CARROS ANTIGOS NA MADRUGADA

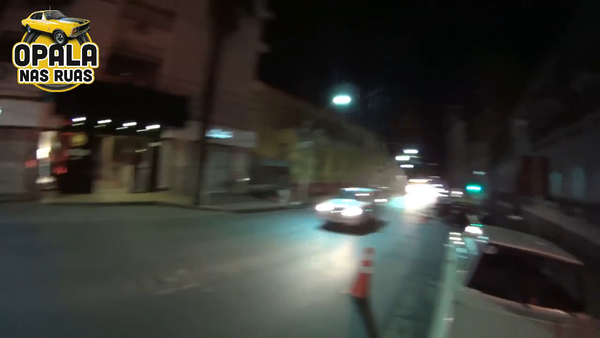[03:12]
Tem que ficar esperto Que os amarelinhos Tá saindo ali Eles vão montar meu carro
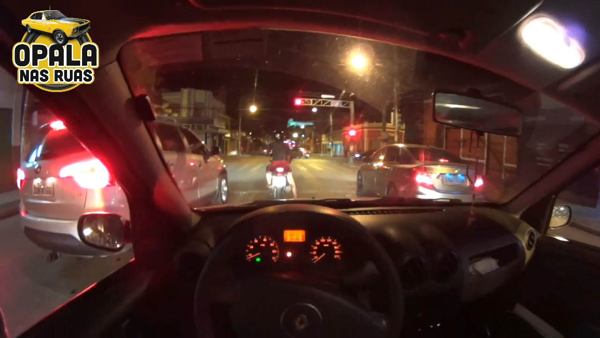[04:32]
Estamos aqui Pelas Ruas de Cuiabá Tem que caçar um posto, né Olha aí, ó Ó Na reserva O Paleiro, né, cara O Paleiro É o Paleiro Caçar um posto ali Pra abastecer O pessoal perguntou Das calotas Ah,